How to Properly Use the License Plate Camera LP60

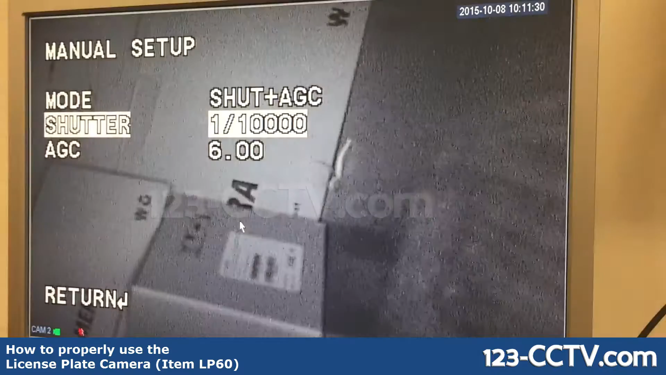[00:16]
you will see either a very dark picture or a very bright picture like this. This all has to do with shutter rate.
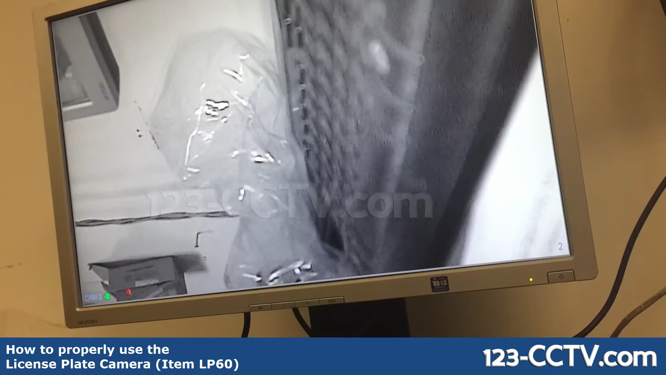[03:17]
So depending on your situation, you may want to have it permanently on or leave it for auto sensing.